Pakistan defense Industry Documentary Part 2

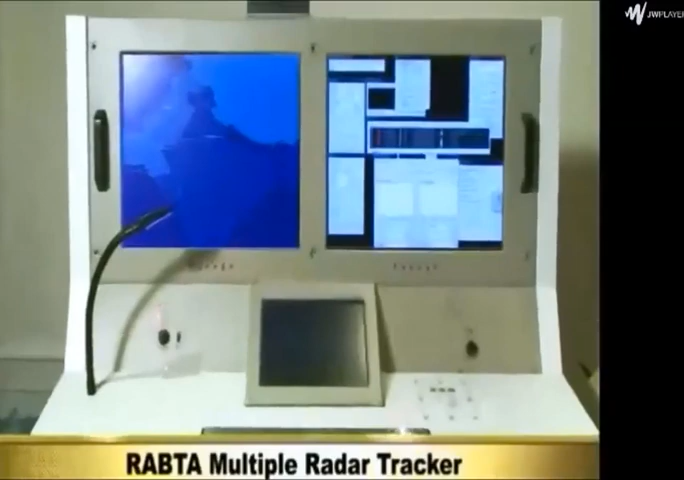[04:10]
RAPTA RAPTA Multiple Radar Tracker C4I and Air Defense Automation System